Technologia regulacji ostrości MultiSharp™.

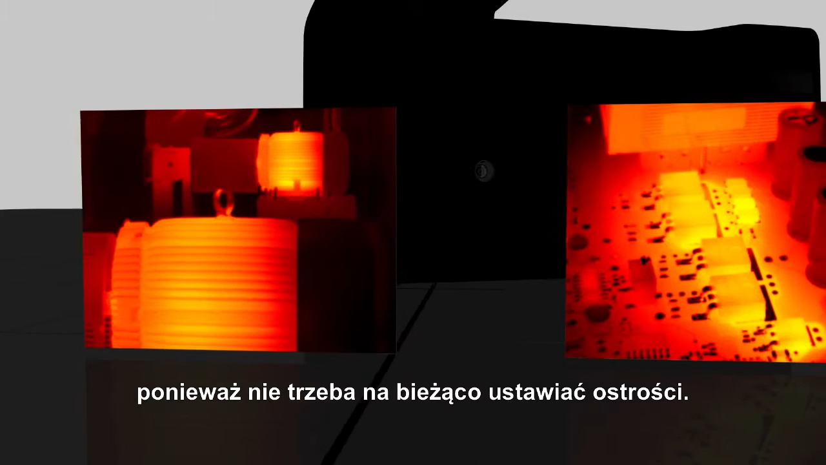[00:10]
they're able to just point, pull the trigger,
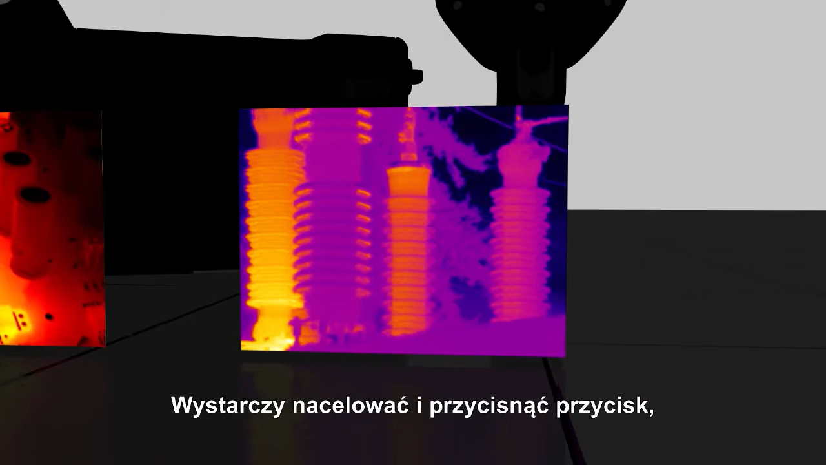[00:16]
not have to worry about focusing, and be able to capture things at various focal lengths in the image at the same time.
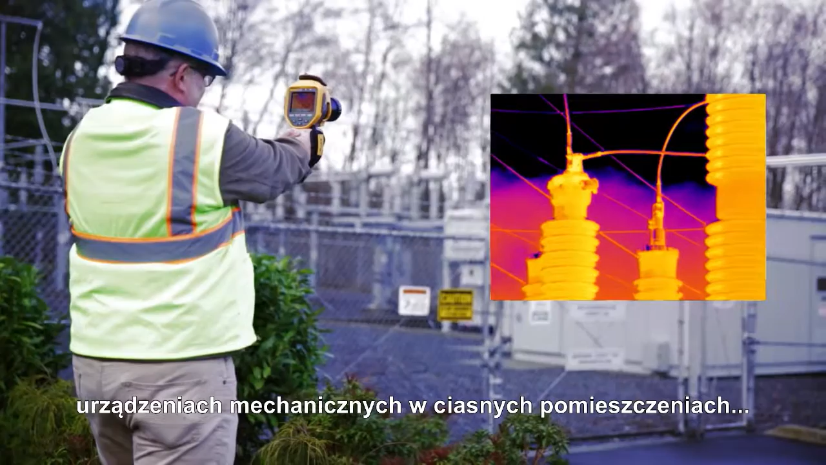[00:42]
for mechanical situations where you're in tight quarters, you've got a motor that's driving some production line or pump,
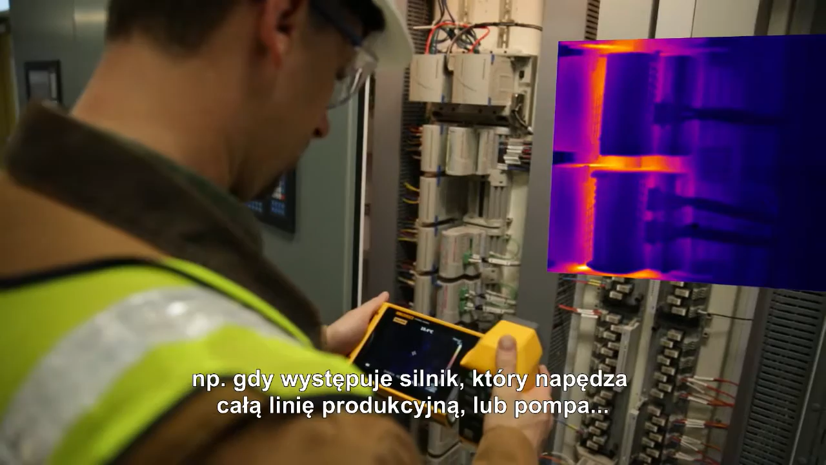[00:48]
the electrical panels where you have the depth that you, if you're trying to get everything in focus for the fuses,